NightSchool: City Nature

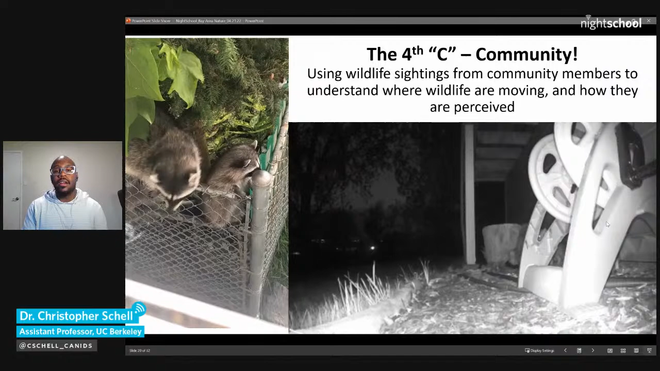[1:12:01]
I should note that these two videos that you see right here were provided by community members,
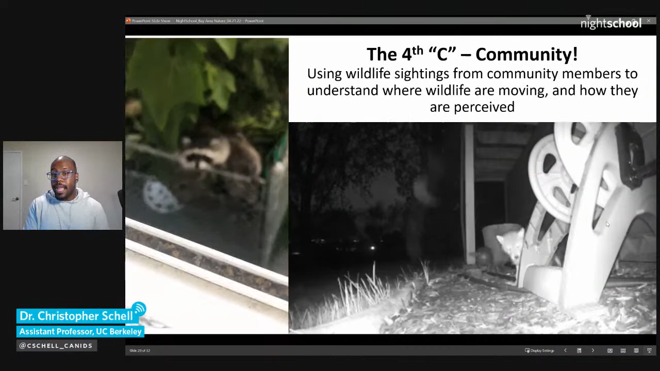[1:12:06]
the one of the raccoon scaling the fence and the one of these cute coyote puppies about 3 weeks old coming out of their den, which is right underneath the house.
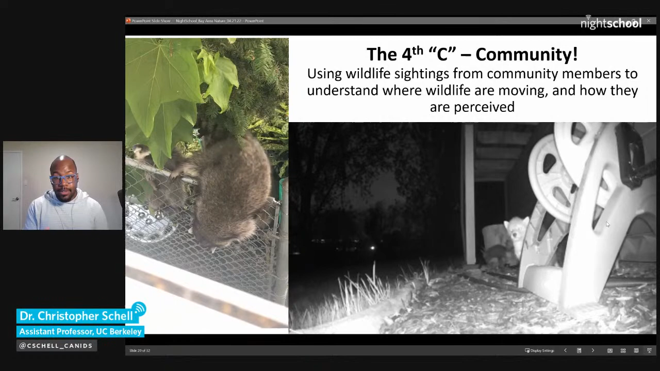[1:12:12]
So we use wildlife sightings quite a bit from community members,
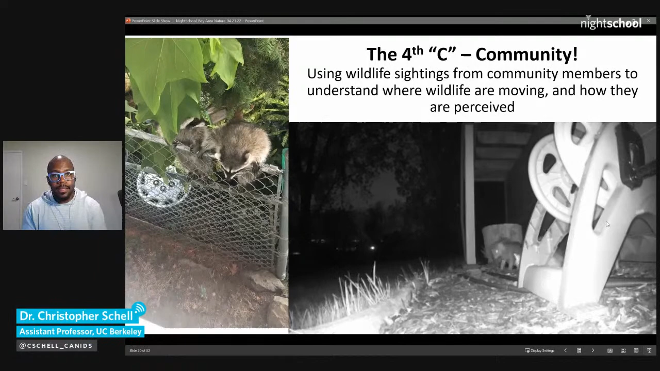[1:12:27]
to then take a look at how are people perceiving the animals?
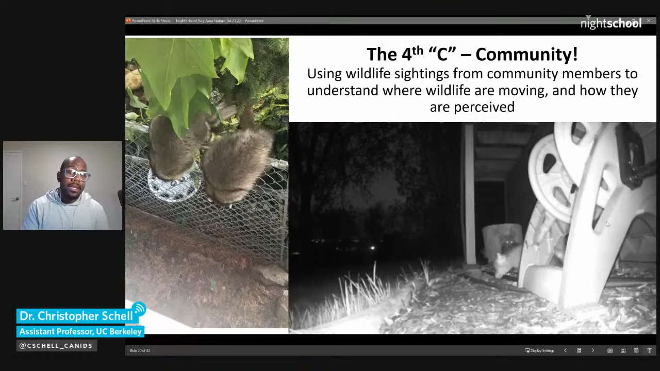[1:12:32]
How likely are you to see that organism if you're in that environment?
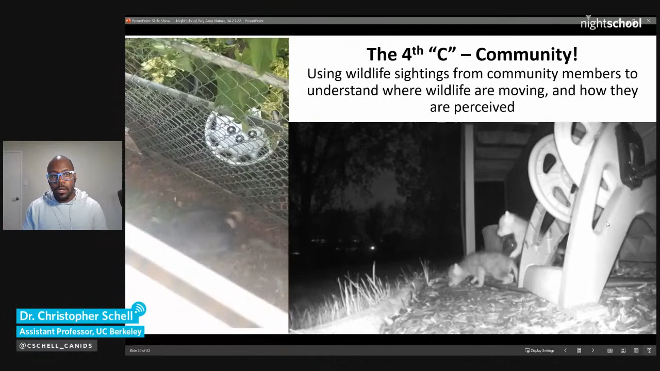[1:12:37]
And what does that mean moving forward for how we coexist with these animals?
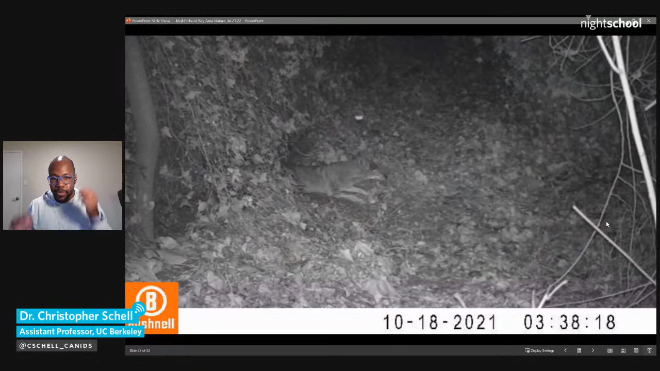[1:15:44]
So this is one of the first videos I'll show you that was taken out at Blake Garden. Here's a coyote on October 18th this past year at 3:38 in the morning. This fence line is a fence line right up against a residential area. So coyotes, even though you may have a fence, can easily come in and out of those fences. As you'll see, the animal kind of comes in, checks out the area, sees the camera, could care less, sniffs the area.
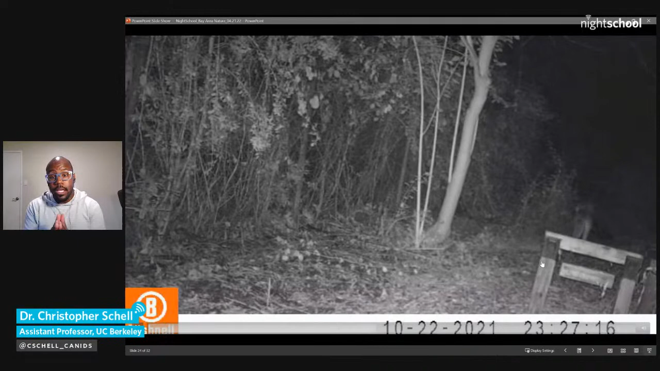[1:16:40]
What's really interesting about Blake Garden and speaks to the intersection between society and nature is that these animals are most active during the periods of time when Blake Garden is closed. So we haven't seen really any or many videos of coyotes between 9 a.m. and 4 p.m. But right after 4 p.m., it's time to play, and they are out doing their thing.
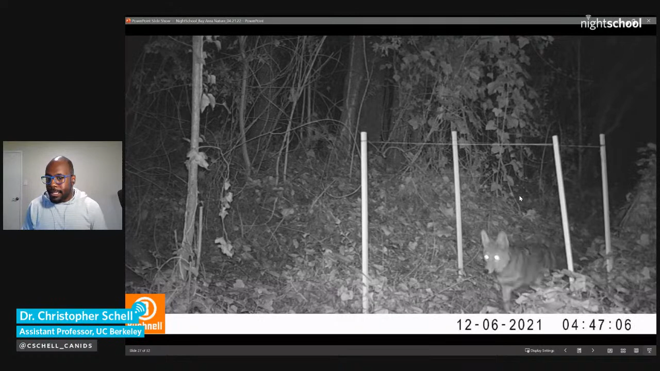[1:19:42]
but is a little bit more wary when it does so. Kind of walking a little bit slower when it's switching its ears back and forth. It's paying attention to what's happening as it's moving through the environment. Compare that to the raccoon as it moved through the environment. Those two raccoons, again, could care less. So we are able to then take these assays from the East Bay to SF and try and understand how is boldness varying across the environment.
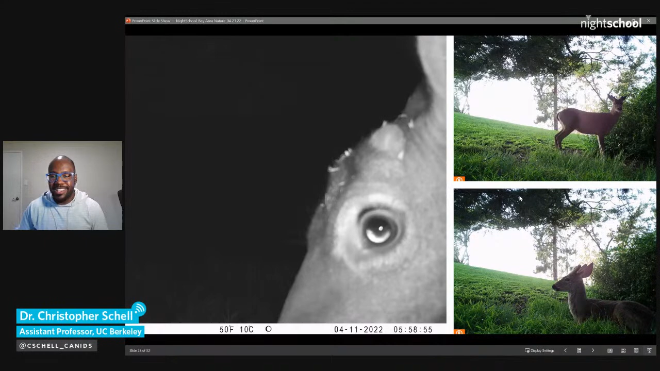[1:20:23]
And then certainly we get not just great videos, but great photos as well. These are photos that, if you take a look at the date, right? April 11th, 2022. So these are some of those photos I was telling you all about that we just got from out of the field. These three have been taken at a cemetery in the Kensington, El Cerrito area, and there are deer. Deer are everywhere.
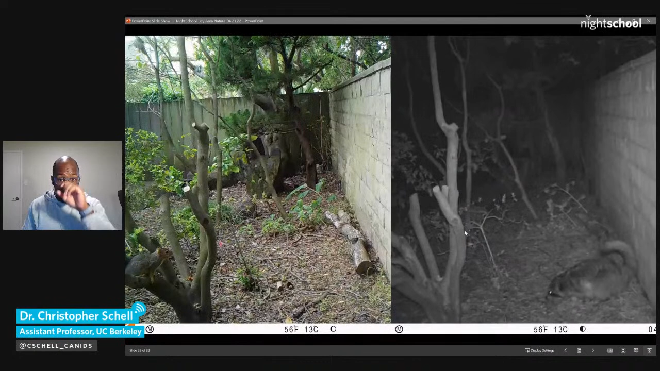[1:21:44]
Good example. These two photos that y'all see are from a house, from a private resident, that allowed us to put a camera up in this small square of green space. This is probably no more than a couple square feet. It's relatively tiny. And yet, even the things that are common, they still tend to find their way over here. So here is a squirrel over to the left and a raccoon over to the right. And many folks will say, well, you look at this yard,